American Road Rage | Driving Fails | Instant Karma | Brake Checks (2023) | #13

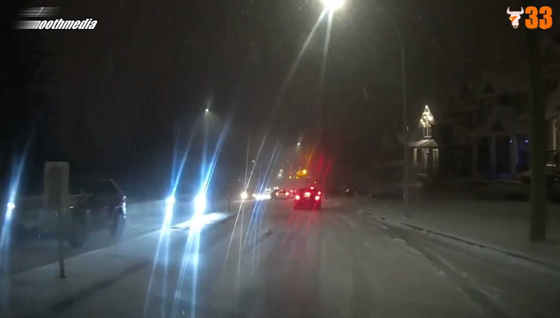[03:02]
Here we have one interesting and really scary accident that comes us from Smooth Media. As he described, this was recorded in British Columbia,
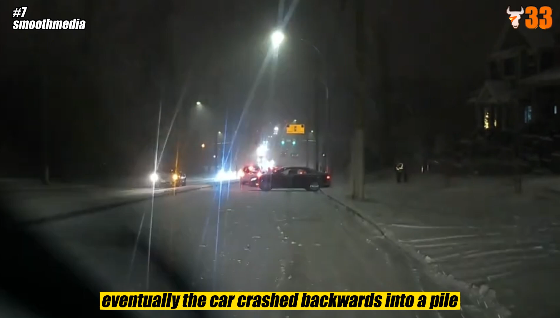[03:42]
Eventually the car crashed backwards into a pileout of about 7 other cars, guys. What do you think about this?
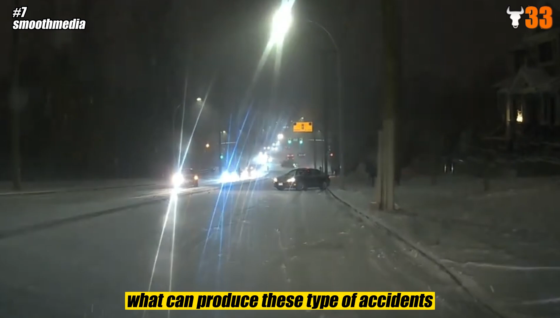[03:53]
What can produce these type of accidents, and especially what produced this one? Comment down below.